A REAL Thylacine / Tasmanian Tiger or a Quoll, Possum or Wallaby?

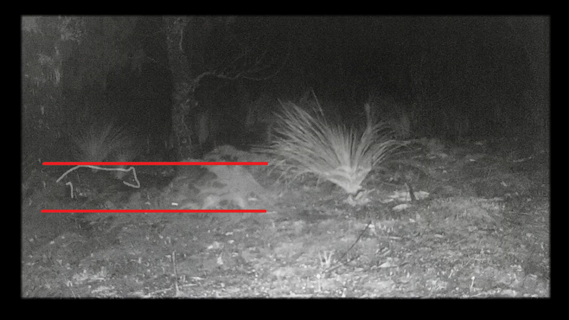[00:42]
There is 0.15 seconds between each frame. What I can see is that the animal and the swamp wallaby both have different body shapes.